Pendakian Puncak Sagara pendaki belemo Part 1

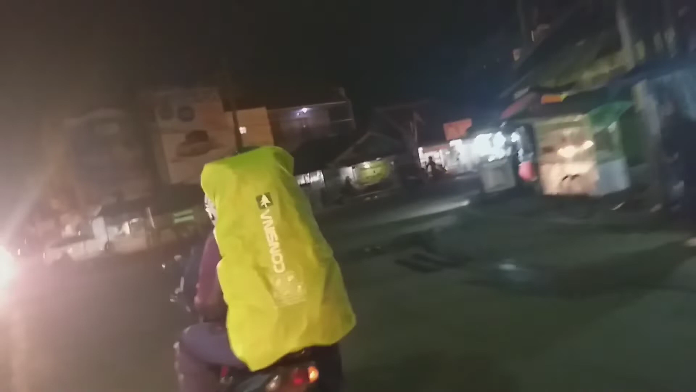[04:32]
Pokoknya nah, kita baru sampai nih di daerah Garut nih.